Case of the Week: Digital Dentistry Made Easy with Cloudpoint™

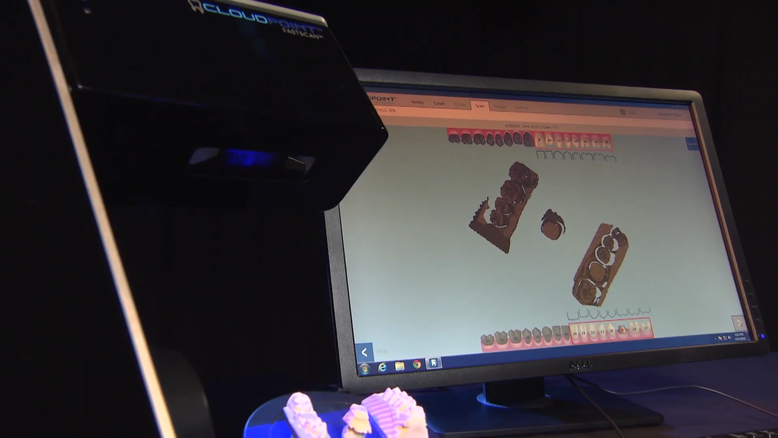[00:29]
way of getting a case into the digital environment without having an
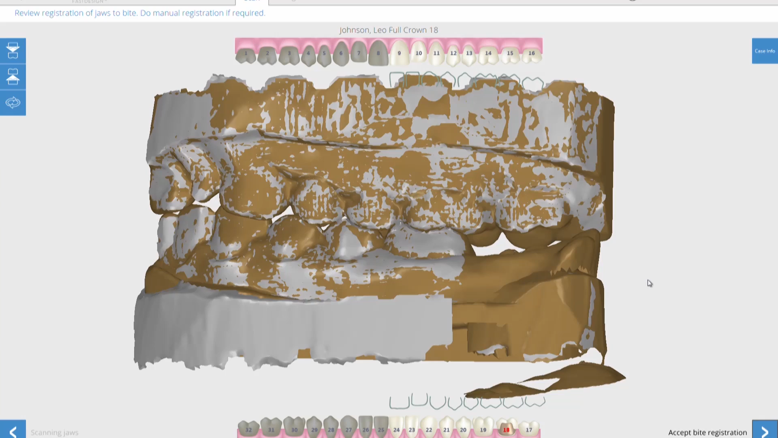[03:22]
see the gray and the yellow showing where there's areas where it's come together and it correlates